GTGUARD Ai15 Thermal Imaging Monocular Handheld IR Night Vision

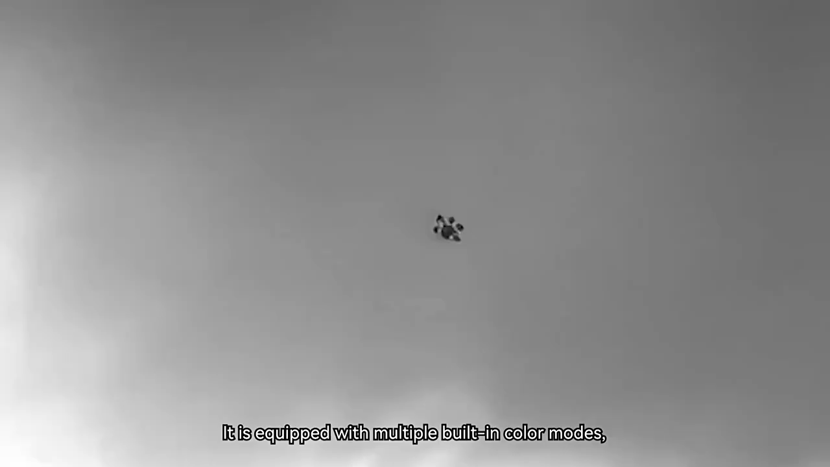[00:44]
It is equipped with multiple built-in color modes,
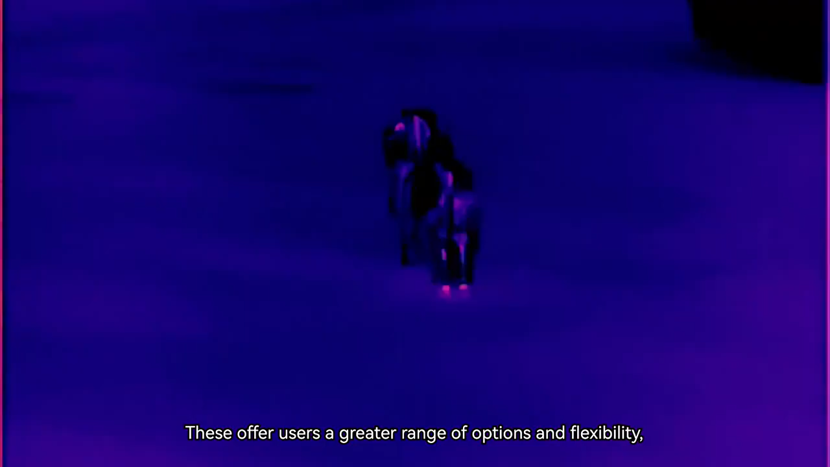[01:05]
These offer users a greater range of options and flexibility,
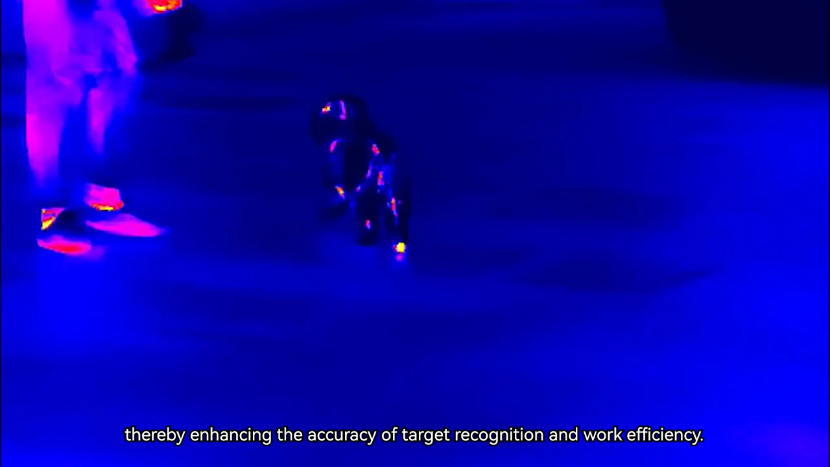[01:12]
thereby enhancing the accuracy of target recognition and work efficiency.
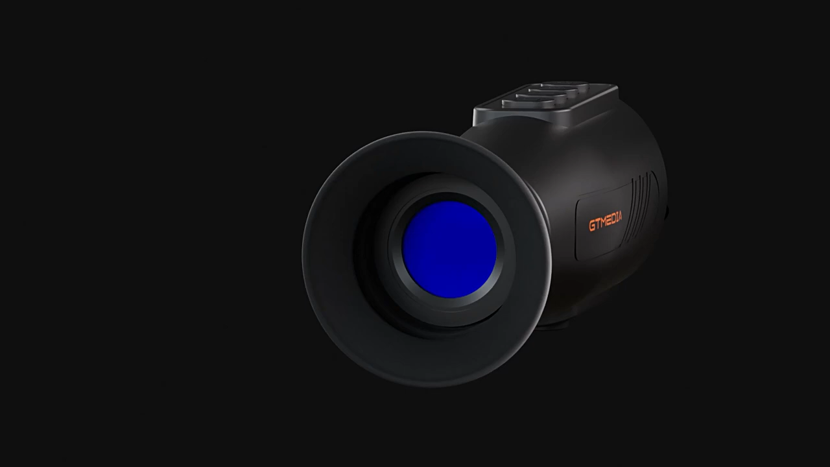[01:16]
Ergonomic Lens allows you to observe easily.
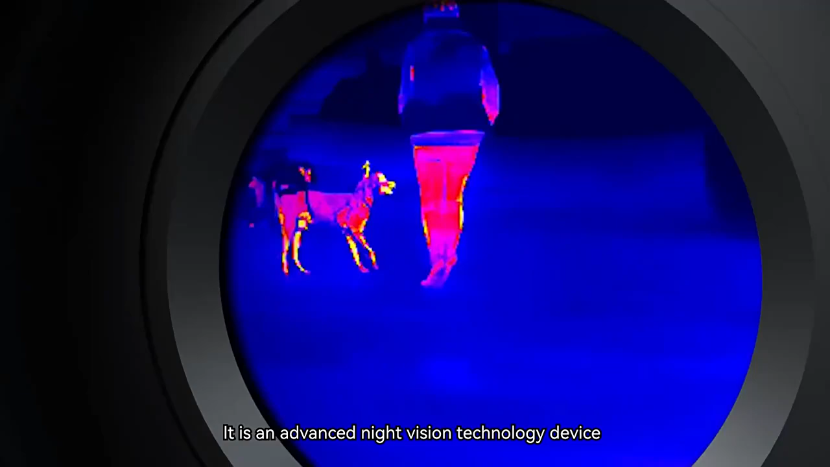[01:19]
It is an advanced night vision technology device that detects infrared radiation emitted by target objects and converts it into visual images,
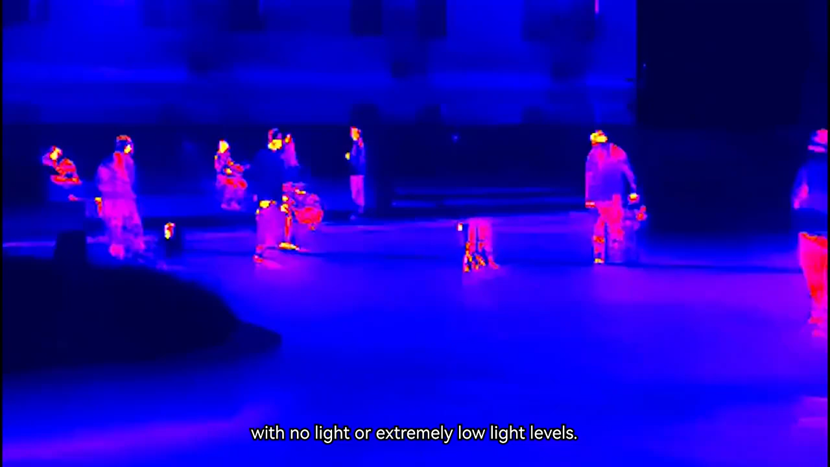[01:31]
It can be used in many scenarios,